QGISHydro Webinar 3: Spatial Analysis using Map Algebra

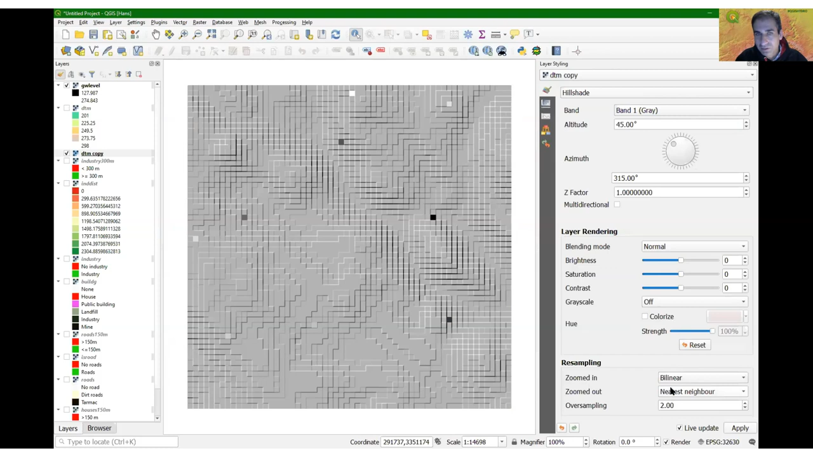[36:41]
Then it smooths. And if we now combine the DTM with the hillshade. And let me also just rename it. Also good practice. That we know what we are looking at. So hillshade.